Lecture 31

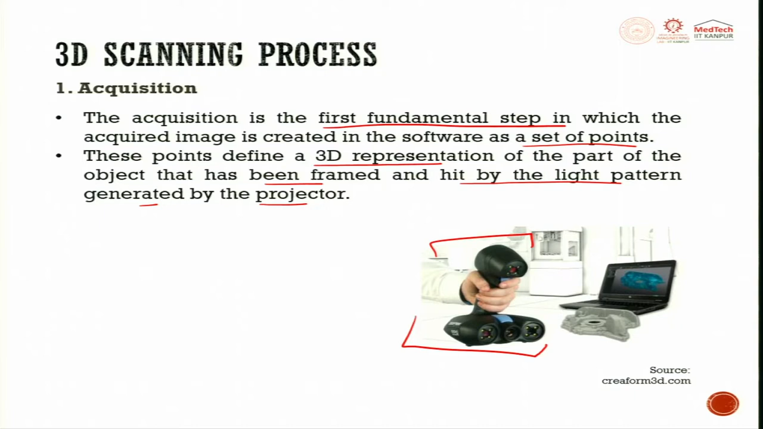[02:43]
Once a raw or rough 3D reconstruction has been obtained, the scan can be improved by adding more views by adding more views that correspond to the missing points. Now, in alignment, in this work phase, where it is possible to bring the same reference system that is align the range of images,
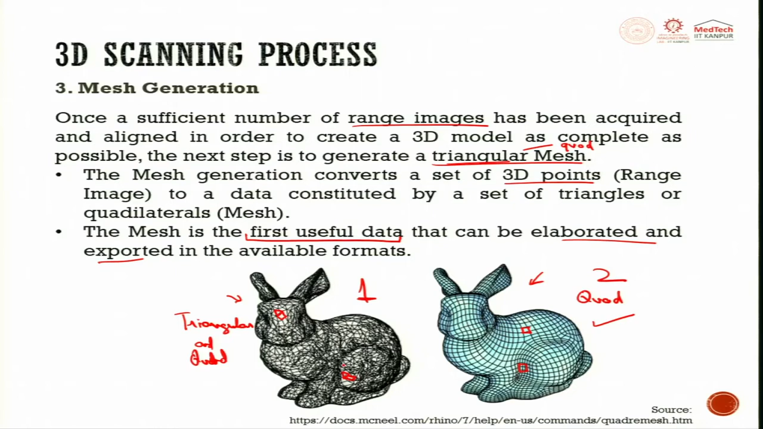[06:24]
The mesh 1 could be created in which more information is there. So, it depends the kind of the applications, the kind of the elaboration you want to have in the model, or you just wish to just export the model, what kind of mesh you wish to have.
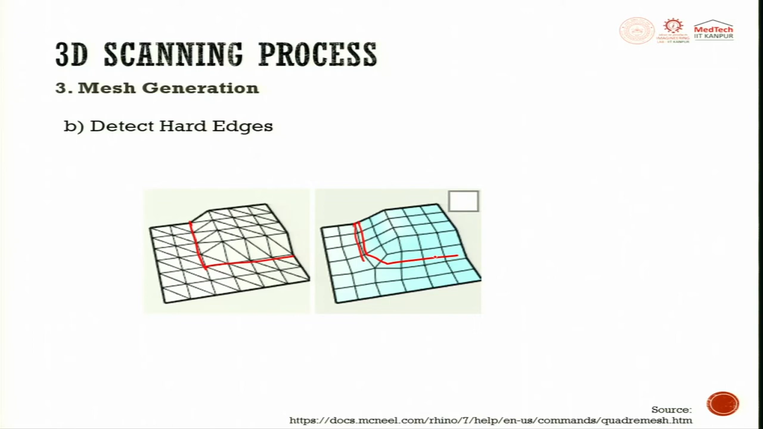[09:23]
mesh with hard edges that is creased edges. So, these creases are made here. The break angle between the two edges is larger than 30 degrees, then hard loop will be added here. So, in general, these are also a few points that I have taken into consideration. Then, we use surface edges.
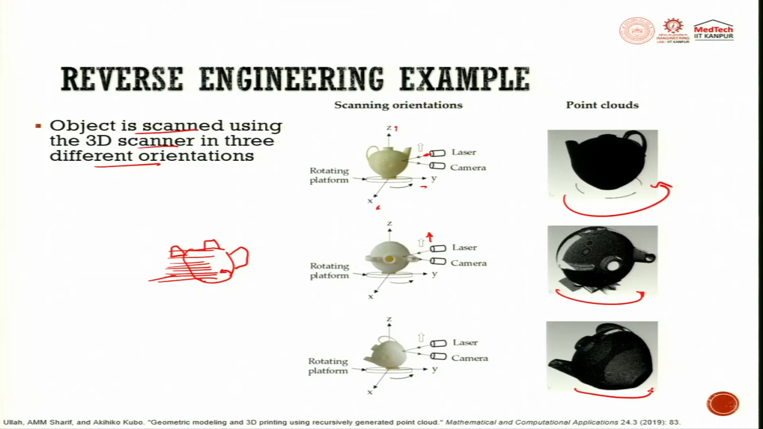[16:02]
In this case, a 45 degree angle or maybe close to 45 plus minus 5 degree, when we have an orientation, when we have an other view of the object. These 3 orientations gives us the total information of the object in this case. Now, what do we have as an output of the scan? We get the point clouds.
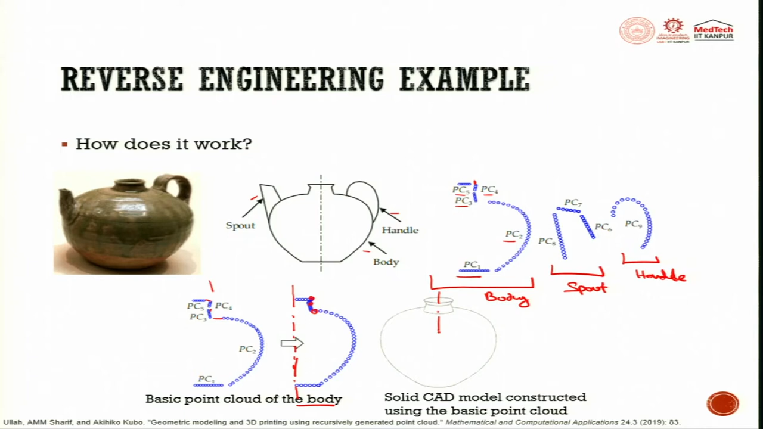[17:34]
the cross section or the semi structure of the model is scanned. And we have tried to now replicate that using a mirror command. Right? The right side is only scanned, the left side is made mirror of that. Now, other two parts.
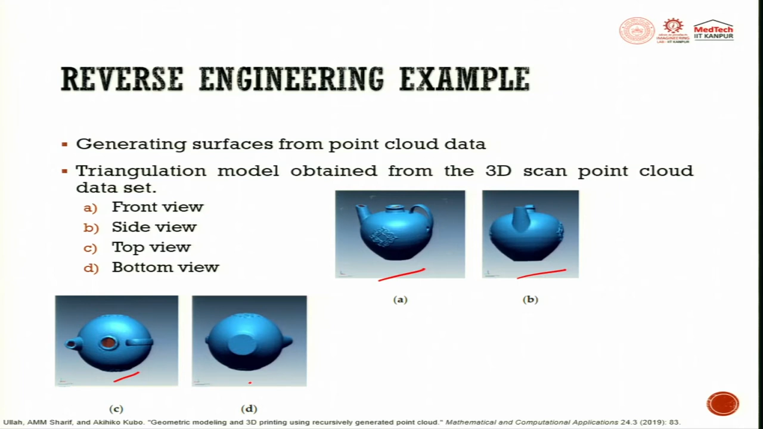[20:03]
this is the side view, this is the top view and the model is ready. Now, this model, we need to convert the file into STL. We have the rendered solid CAD model and we now see how it would look like when